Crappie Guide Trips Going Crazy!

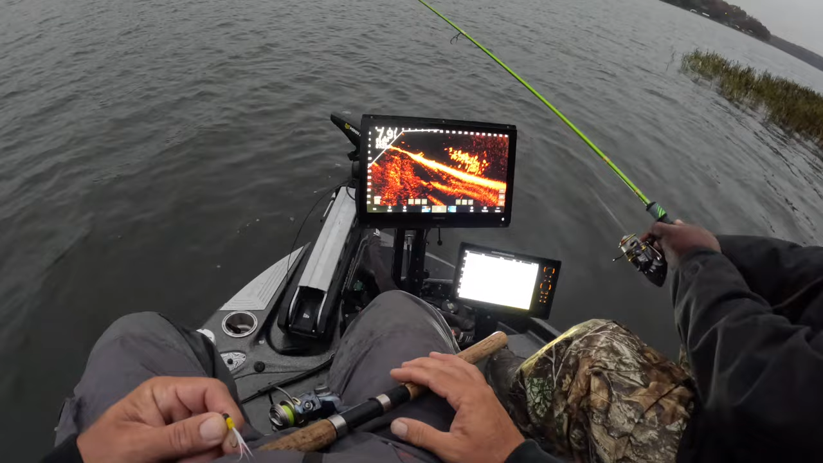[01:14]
Look at that school of fish folks. That is crazy. Speed it up right through there. See if we can't get. Oh look at this. Man it's. You might take another. First deer. What is that? Your first cast? Something like that. Into that second cast. Awesome.
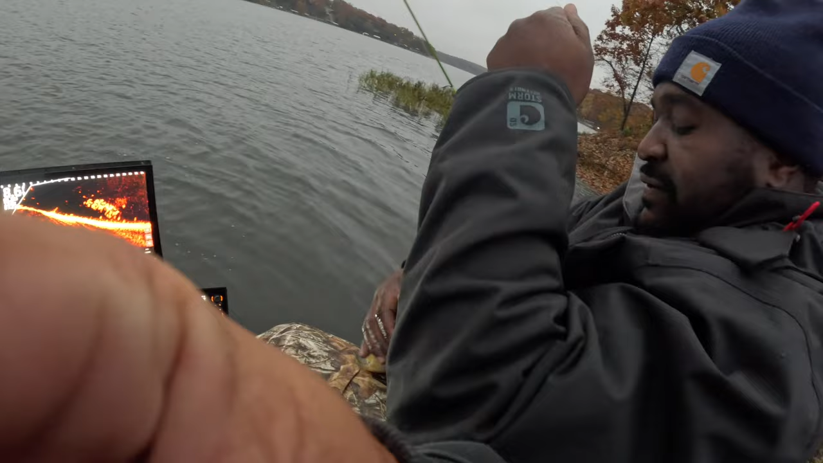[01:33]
Oh come on. I'll open up the live whip. That is a monster school of fish. Hold on.
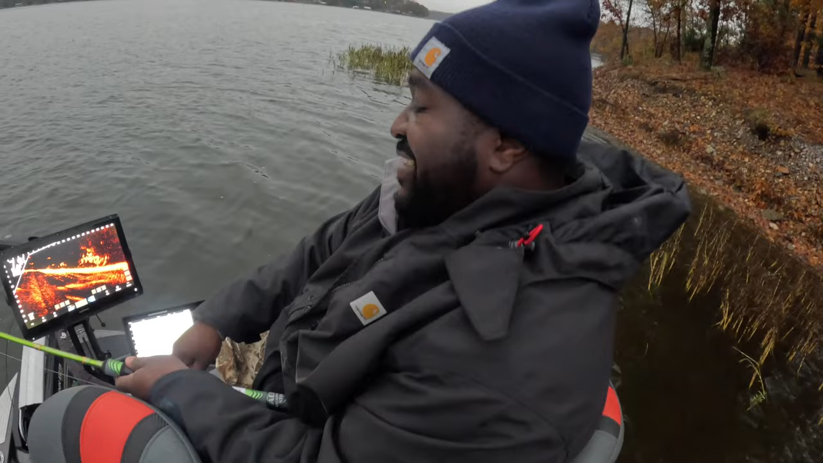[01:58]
Dig your head? Even if you. Yeah. Even if he didn't. You didn't feel it. He had it. He. You see that. Cause he was coming with it. What? Yeah. That uh. That split shot paused. Means he dropped. He was. Placed it in his mouth. Look at the school of big fish. Let it drop right there.
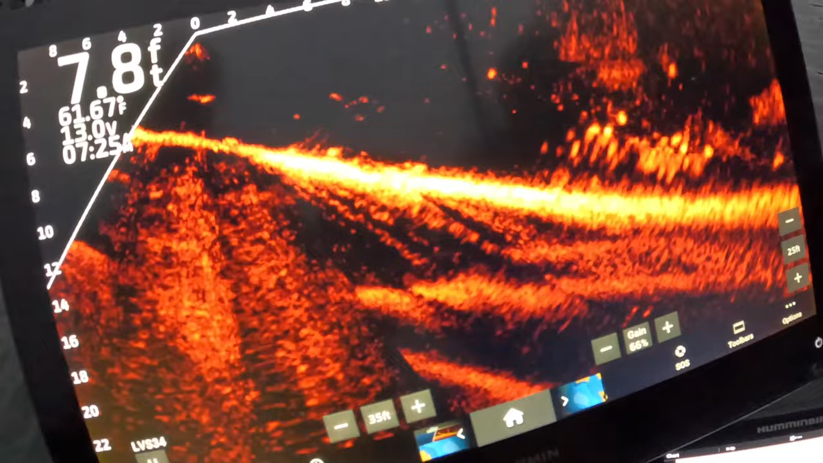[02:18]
On screen: depth 7.8 ft, water 61.67°F
Right there. Right there. Yeah. Speed it up.
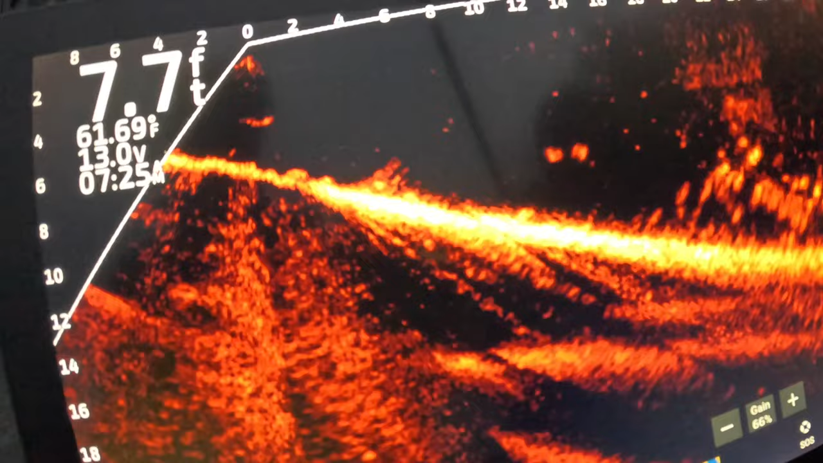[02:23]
On screen: depth 7.7 ft, water 61.69°F
Yep. Here he comes. Speed it up big time. Boom. Damn.
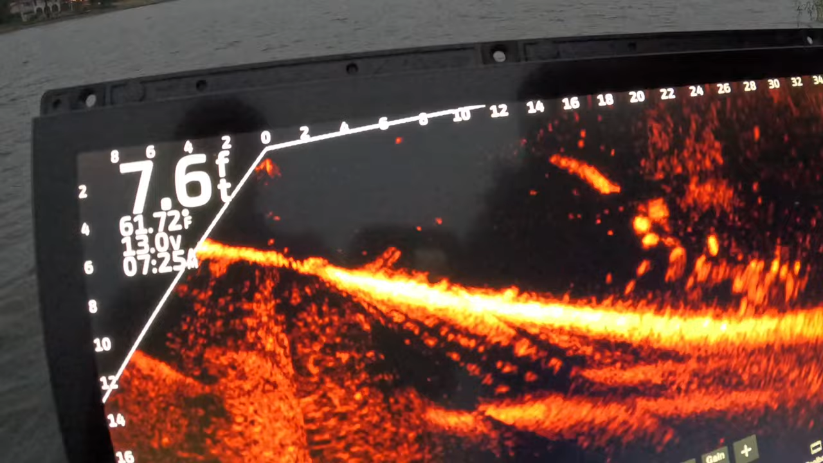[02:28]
On screen: depth 7.6 ft, water 61.72°F
He almost had it folks. He almost had it.
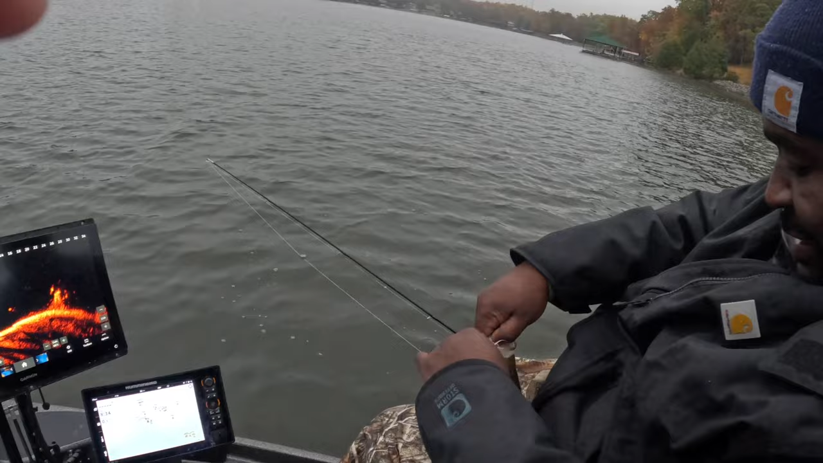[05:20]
We hope to have those out in February, March at the latest. It was something we were actually debating doing sooner. But because everybody loves an eight footer. But good fish there. Good fish.
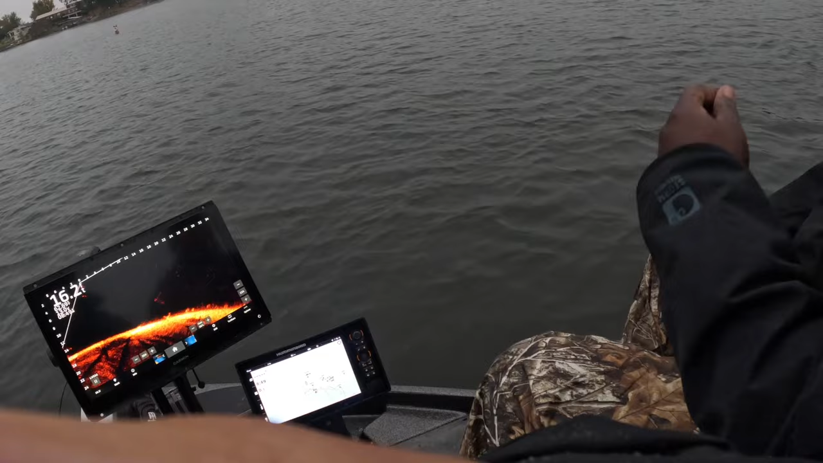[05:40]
He's just pulling it in folks with the swamp and the prototype. On a rainy, dreary Sunday.
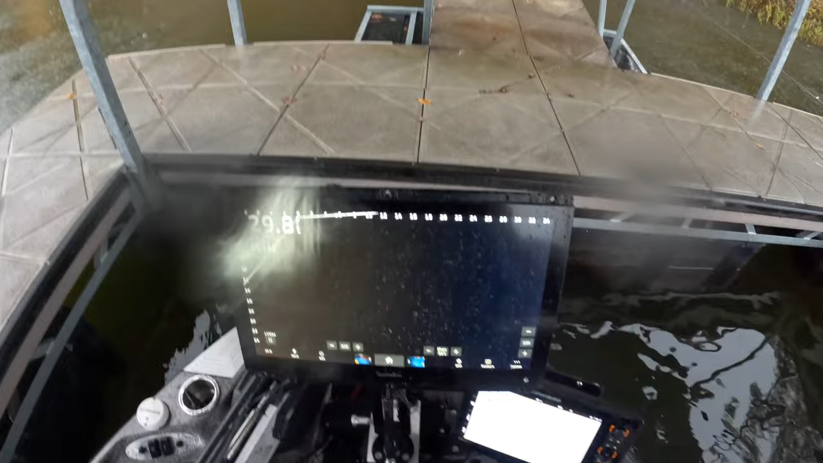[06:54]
16 inch. I always. 16 inch. 8600 series. I love it. If you're a weekend angler.
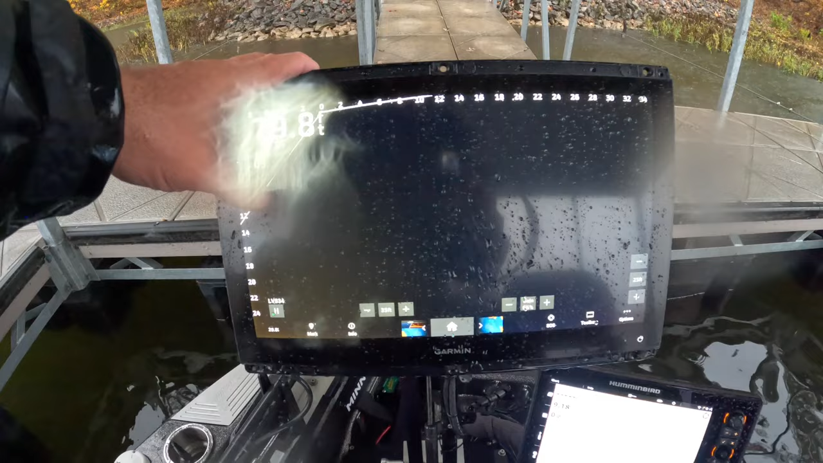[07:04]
It might be. You might not need it. 12 inches. Perfectly fine. Tournament anglers typically like a 16 inch screen. A bare minimum. And then.
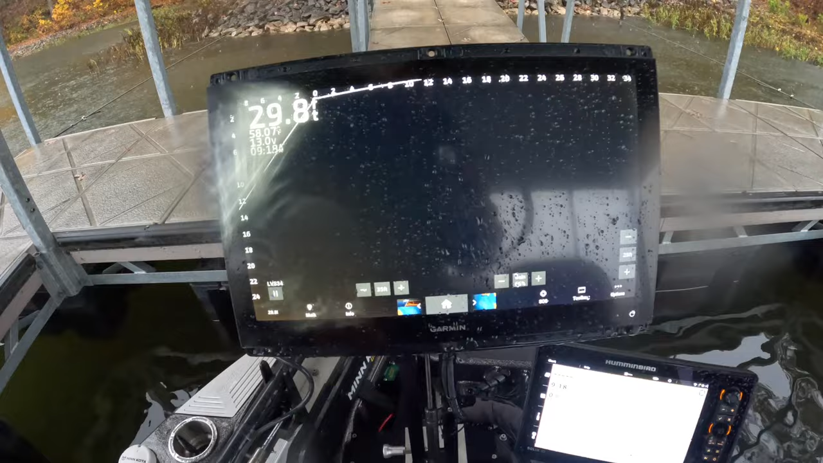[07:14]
In terms of my settings. I like to set. My settings to. Default.